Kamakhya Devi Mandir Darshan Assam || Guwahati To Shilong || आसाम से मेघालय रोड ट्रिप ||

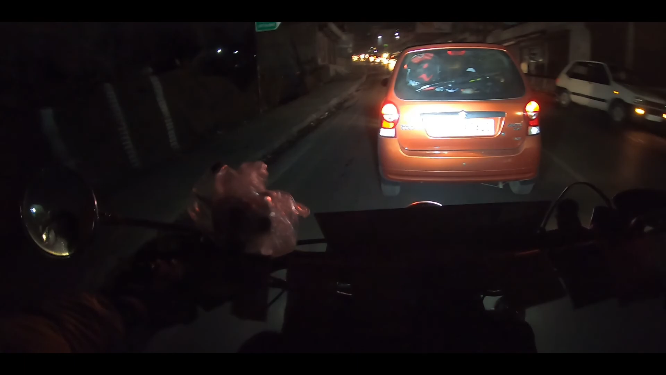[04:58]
शिलोंग से पहले जो पड़ता है गांव, वहाँ पे हम आए हैं अभी।
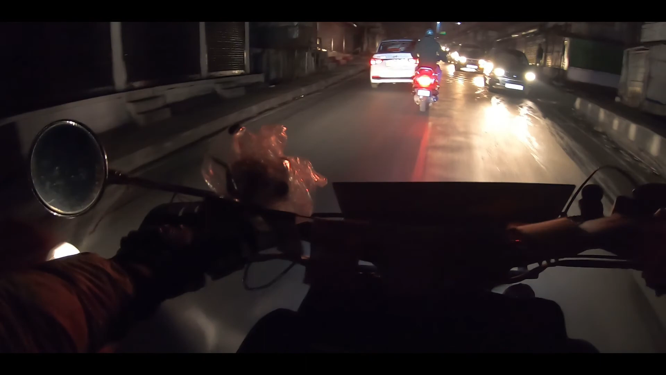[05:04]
शिलोंग अभी भी 5 किलोमीटर है और आखिर के ये 5-6 किलोमीटर बहुत लंबे लगते हैं दोस्तों।
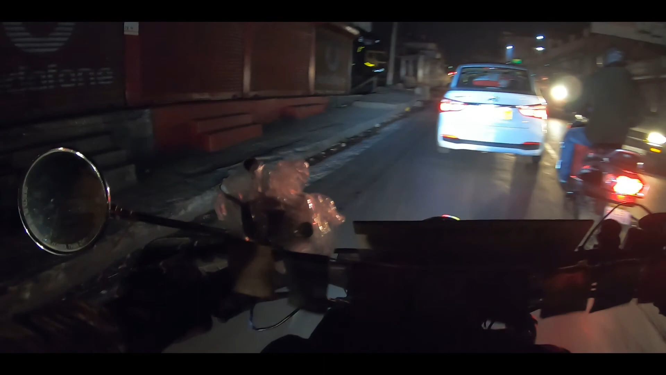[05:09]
जब कोई डेस्टिनेशन नज़दीक आने लगता है और वो